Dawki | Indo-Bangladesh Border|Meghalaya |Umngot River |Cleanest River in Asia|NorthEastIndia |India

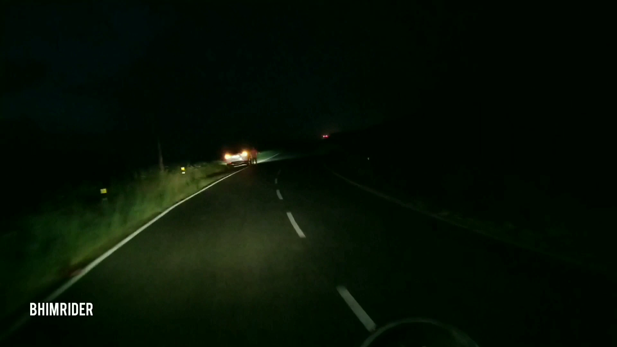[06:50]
Now it's dark. We were riding too much longer and it was dark.